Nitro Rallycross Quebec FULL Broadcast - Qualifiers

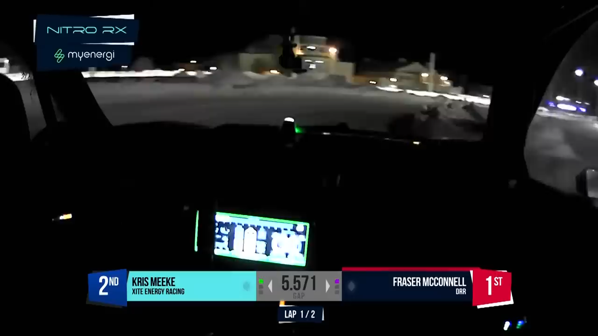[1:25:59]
You can see the ruts in turn 7 on board with McConnell coming up. And then watch for his brakes here. What does he do with the wheel on the brakes at 100 kilometres an hour, 60 miles an hour? Little nip on the bar, the handbrake in the middle, get the rotation on. He's so patient on the throttle. Look, open the steering up, several inputs. Yeah, really well done there. Seems very patient. He doesn't seem kind of chaotic, behind the wheel. It doesn't matter if it's dirt or whatever. Look at the Speed.